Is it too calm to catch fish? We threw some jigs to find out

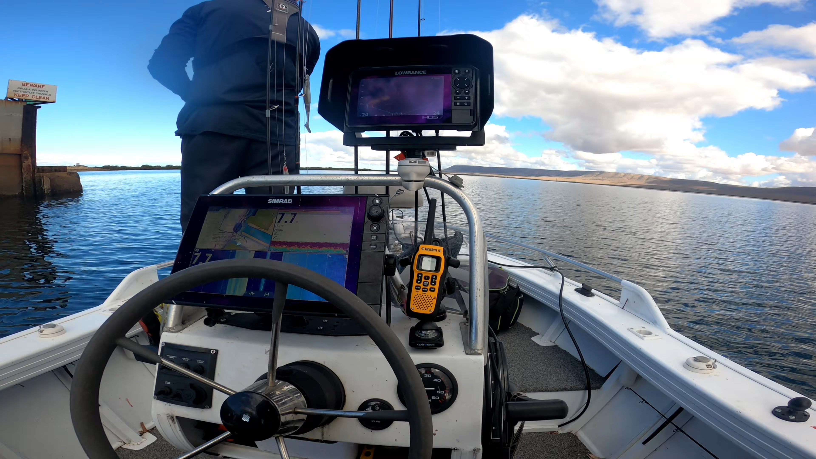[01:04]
work out the area the contours the depths and just see what was hanging around we found multiple schools of salmon that would sort of come in waves here and there. Let's turn the active target see where they are.
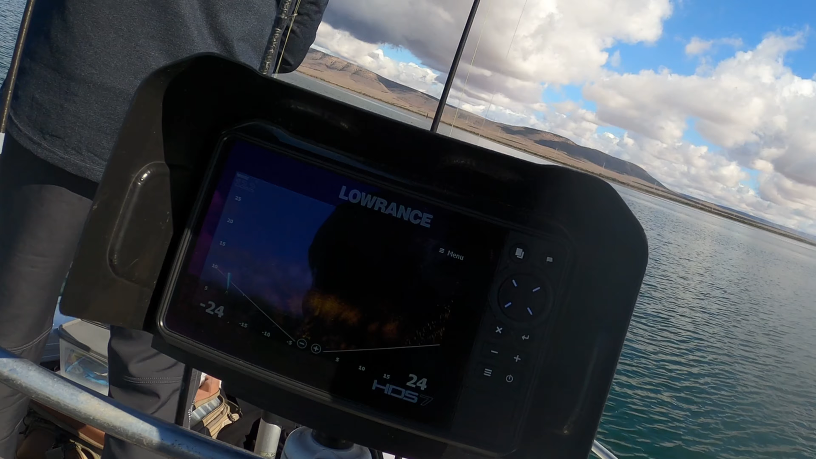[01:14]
Oh massive school. So we decided to start targeting some of these salmon and
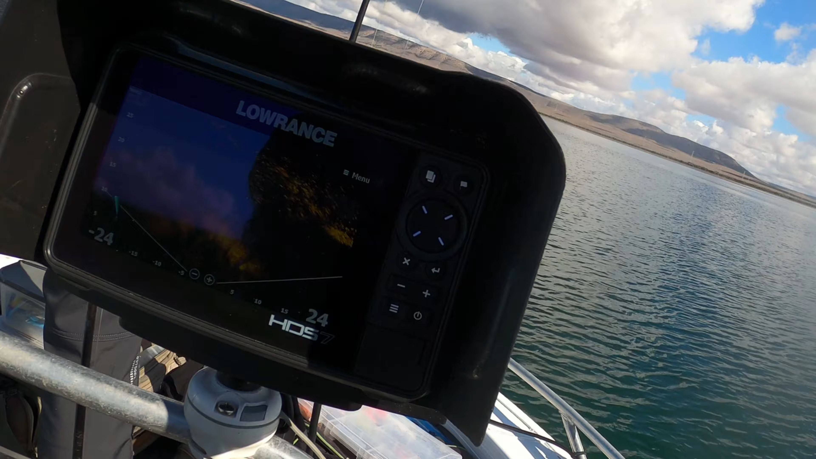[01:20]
the two methods that we were using was one to throw some Z-mans on some half ounce jig heads and we caught quite a few salmon doing that.